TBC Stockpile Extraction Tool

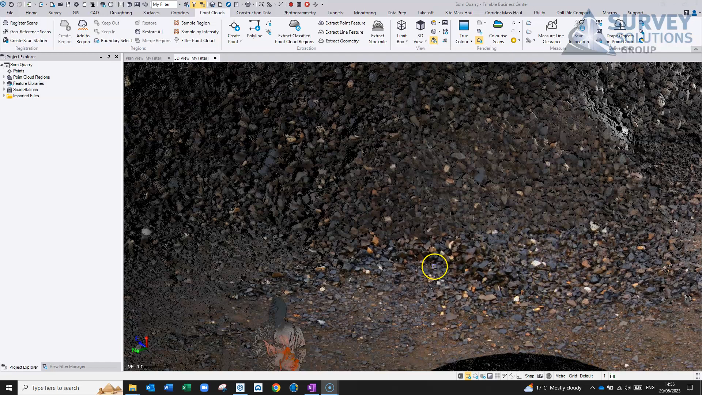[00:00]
So, this is the data set from the scans we done the other day. As you know, we've only done one scan in colour.
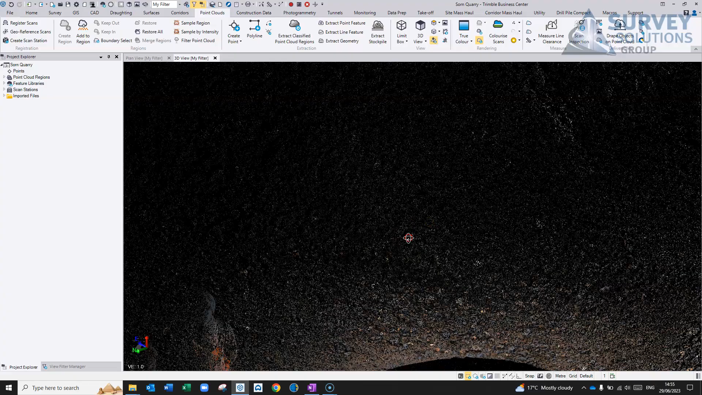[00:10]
So, just to give you an idea, basically it would look a little bit like this if we would have done the whole thing in colour.
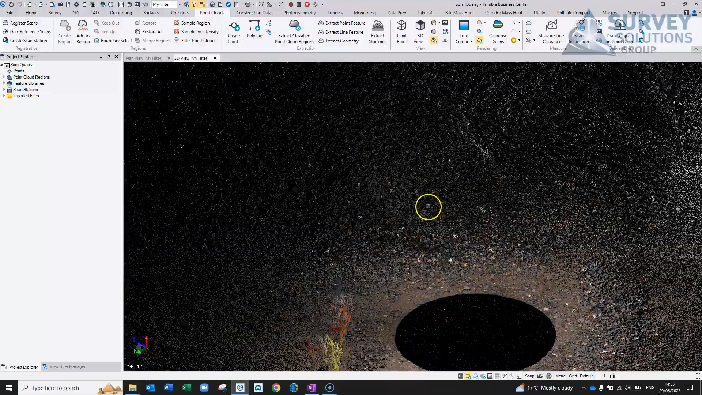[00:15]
However, we turned the colour off.
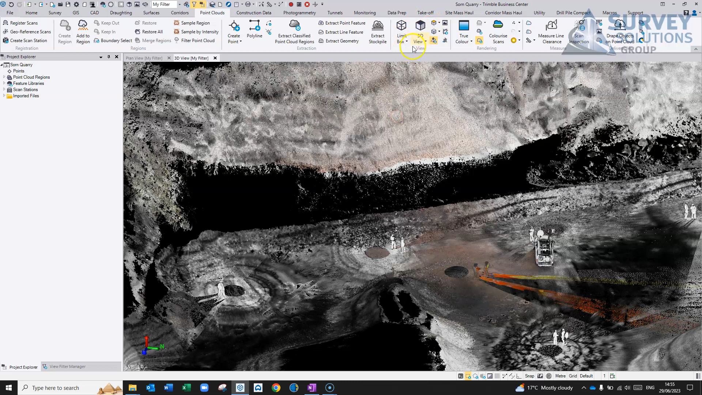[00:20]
So, what we can do is, in our point clouds tab, I've got it in true colour at the moment, and I can change it to any one of these. ScanColor will show me each individual scans.
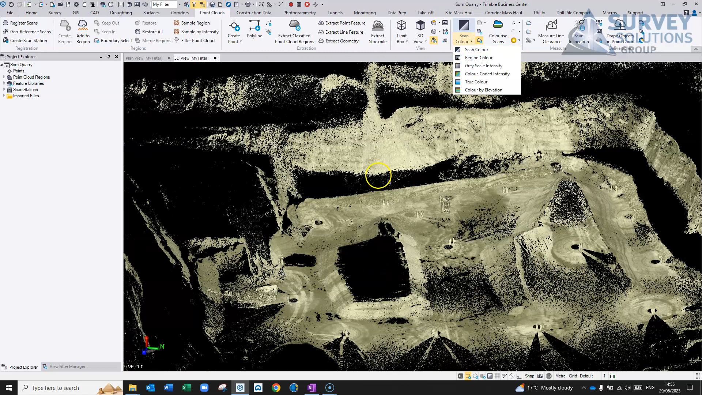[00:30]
However, I just took it as an LAS.
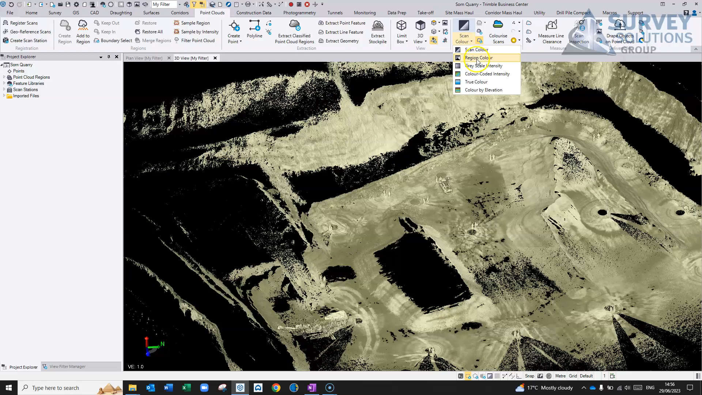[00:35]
It seems in its own point cloud regions, colour cloud intensity, value, and it's a bit better to see it in that.
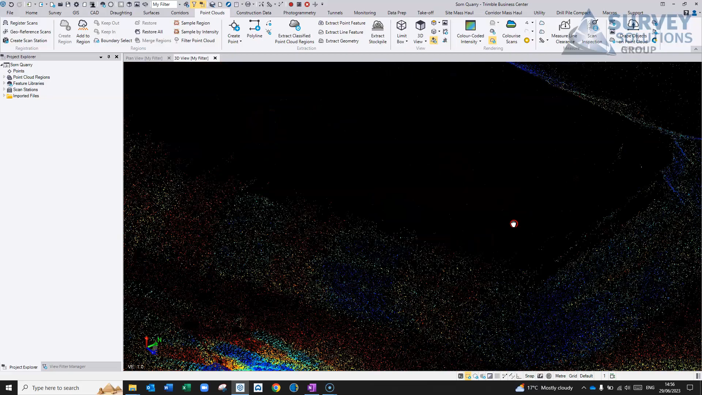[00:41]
Another one that's actually quite handy as well is it's colour by elevation.
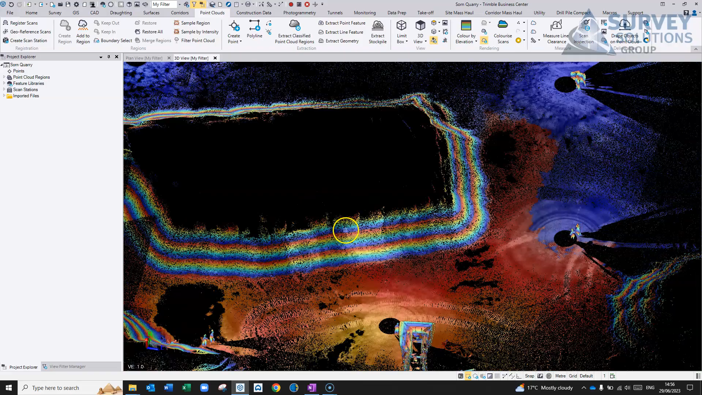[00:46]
You can change that, but it shows up with stockpiles and that pretty well as well.
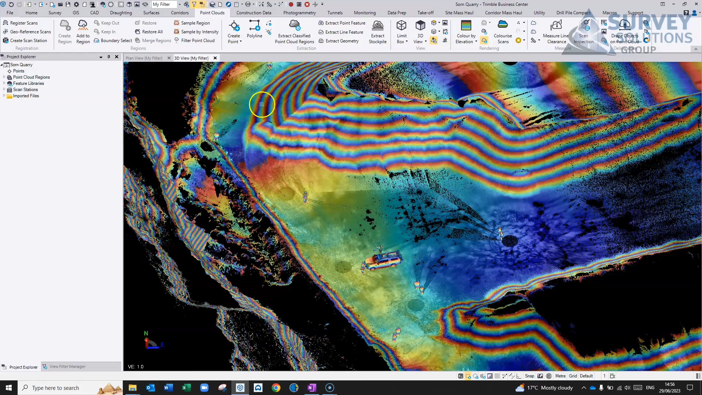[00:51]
Even if you were just manually going around them, you can quite clearly see where the edges are as it drops off with the difference in elevations.
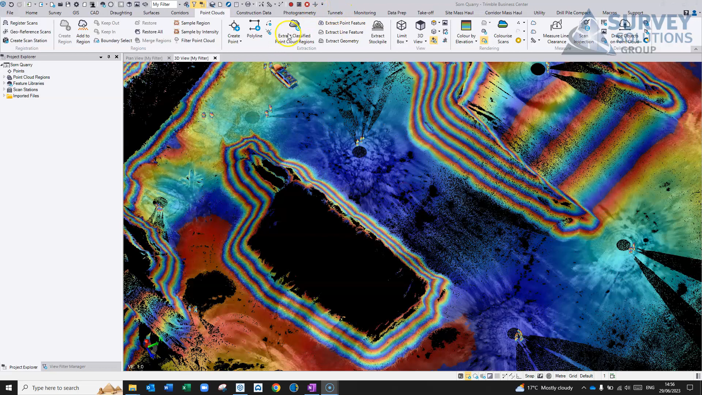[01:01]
One of the features we can do is, we can use this extract classified point cloud regions. Now, you may not need to do this, but it might be handy just to separate some of your data out, if you're going to create surfaces from different things. So, it's pretty good at removing noise. So, if you've got a lot of loaders and things going up and down here or around the stockpile or, you know, stuff that could affect your surface if you were going to create a surface from it, you can then basically get the software to automatically classify it.
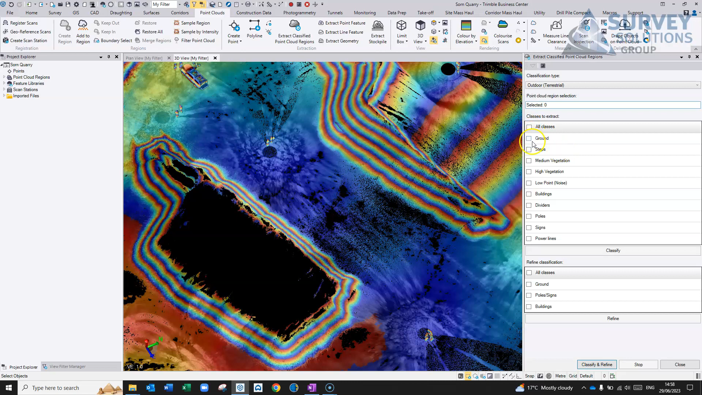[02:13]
It's good for removing vegetation. I'm going to use the terrestrial one, obviously, for this. Pick this point clouds, and I just want it, basically, to extract the ground and any medium-high vegetation and noise, and just get it to run that classification. It depends on the size of your data set. You'll probably find that there's probably more points in the aerial stuff, actually. Maybe, actually, more points in the terrestrial stuff than the aerial, just with the spacing or your resolution, but,
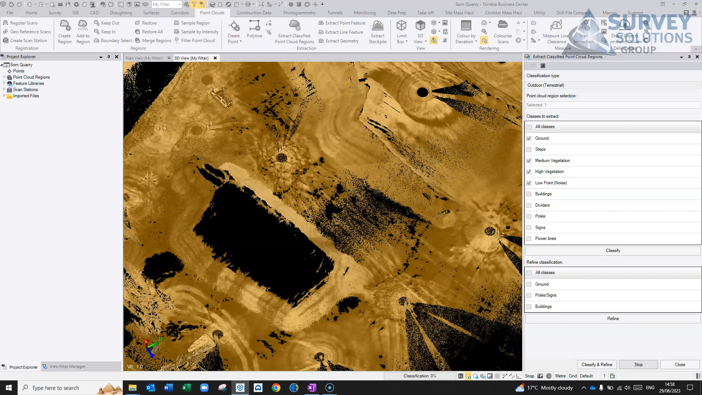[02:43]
you know, it can take anywhere from, you know, a couple of minutes to 20 minutes, half an hour, you know, depending on the size of your data set.
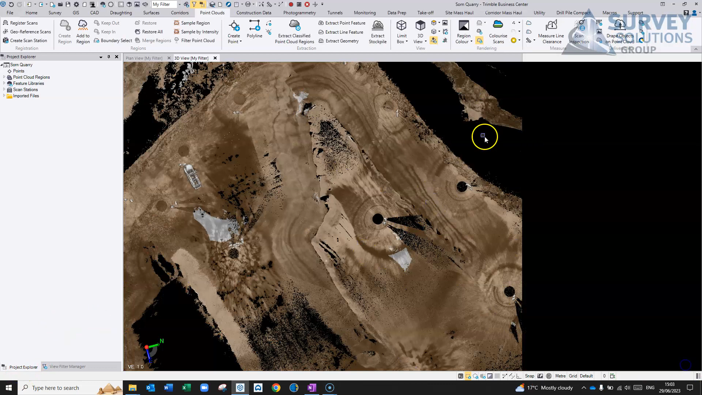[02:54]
So, now that that's complete, it's basically, we're on our region color, so we're viewing these by regions, and in our view filter manager, under point cloud regions, it's basically split them up.
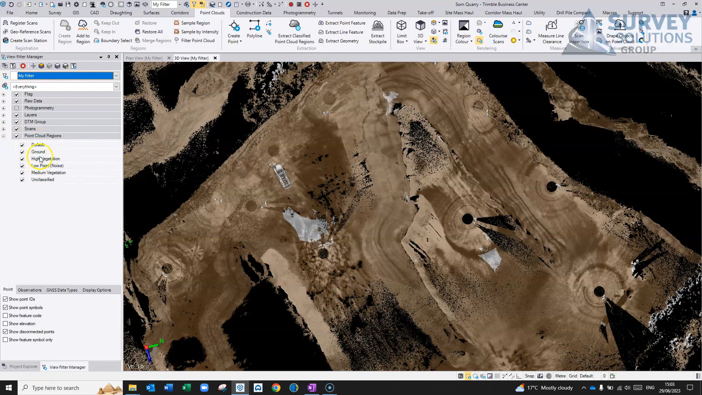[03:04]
So, we've now got regions for, let's turn them off,
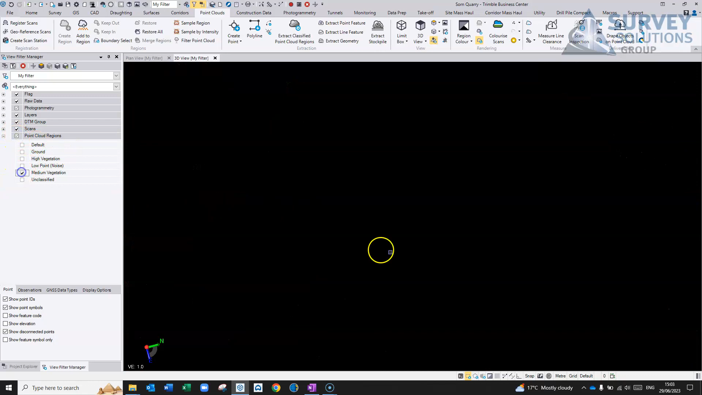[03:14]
so any medium vegetation, if there is any, so there's not a lot on this site,
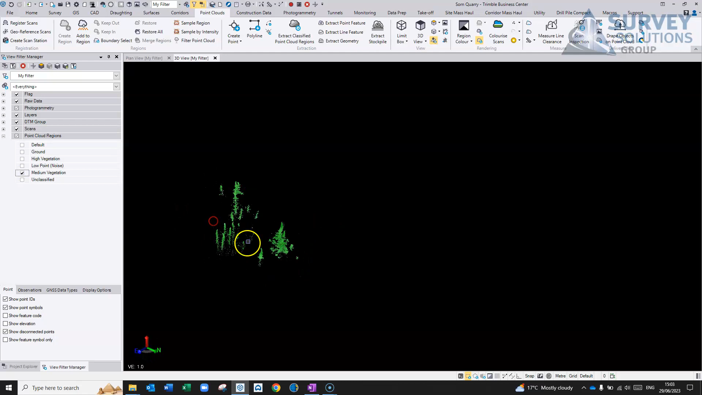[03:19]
so basically some small bushes there, high vegetation, I don't think there is anything that's low, and the ground, and noise,
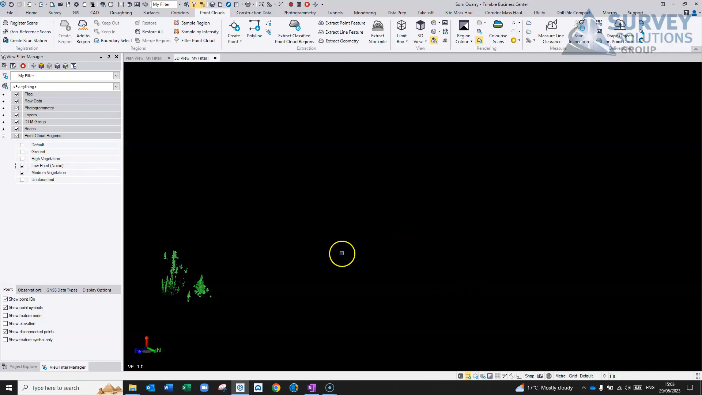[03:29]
so things like your vehicle here, people moving around, and things like this machinery, so automatically, actually,
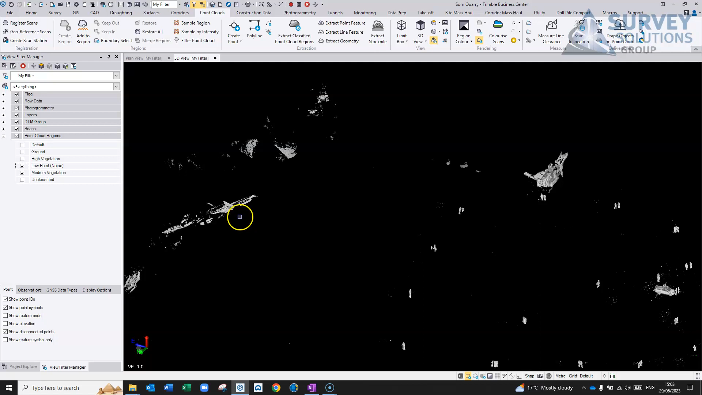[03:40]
automatically recognizes things that basically don't look like anything else, and removes that from the software.
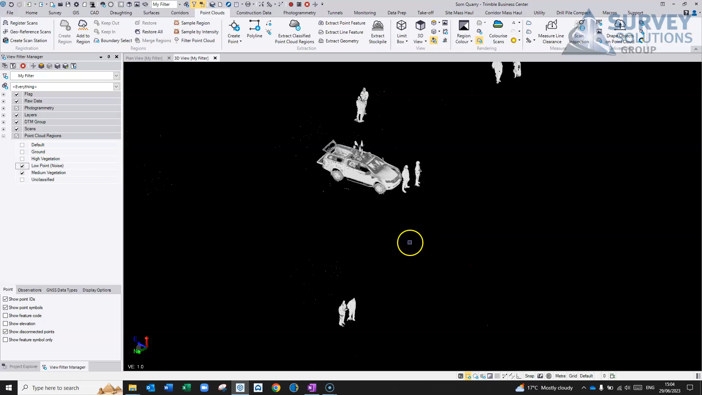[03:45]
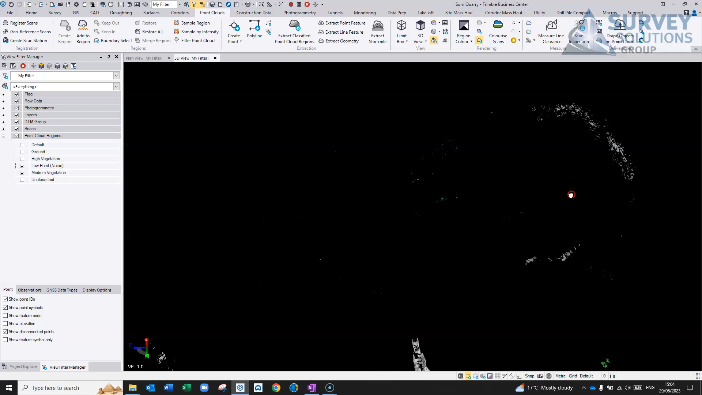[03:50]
Now, you know, you might get things like this, but it does pick up, works well in high street environments, so it might pick up things like some of the walls,
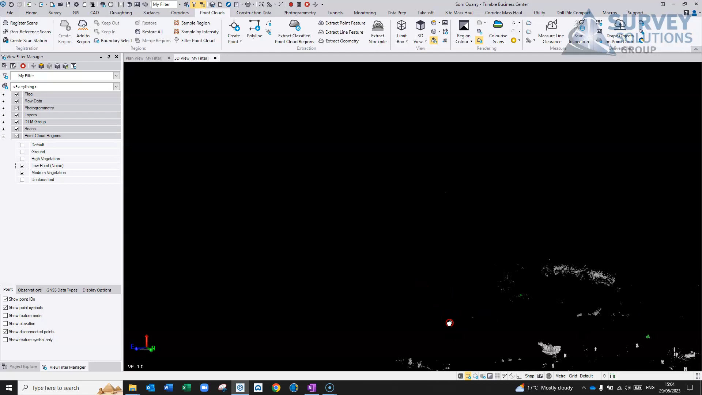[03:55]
stuff like that, it might not have put them, but it does pretty well at removing lots of, lots of noisy data,
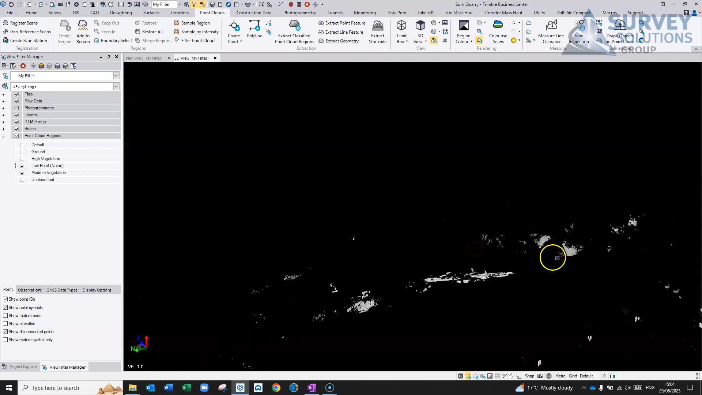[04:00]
that you're not, you're not interested in, and it's easy enough, basically, just to, to put that back in, so if this information over here is,
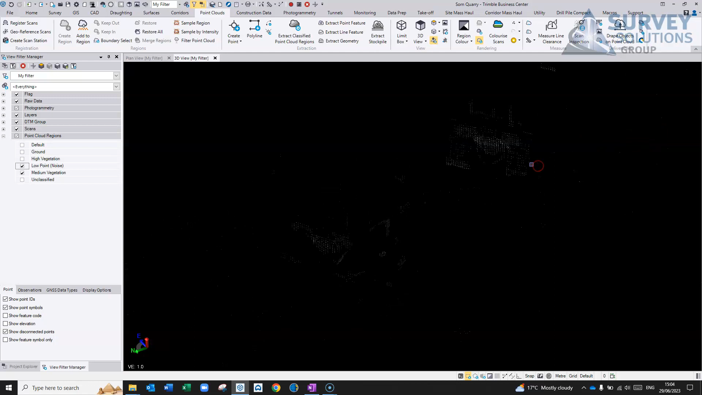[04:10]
there's bits of excavator and stuff, but, if this information here isn't noise,
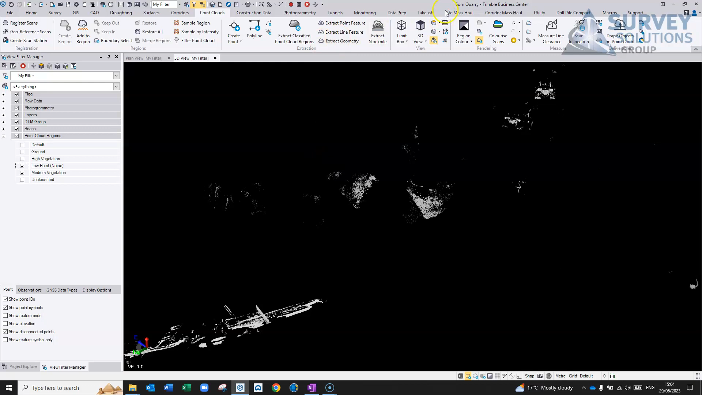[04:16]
you can basically go around, select that,
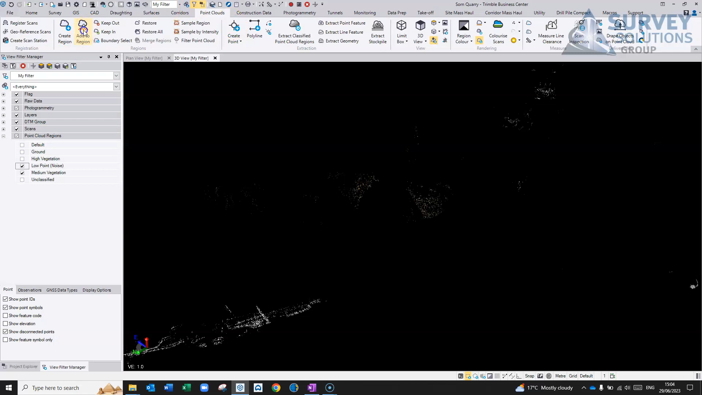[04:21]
then you have the option to add it to a region, and we can add it to the, the ground, if you think that's part of the ground, select that, then it'll just add that back in there.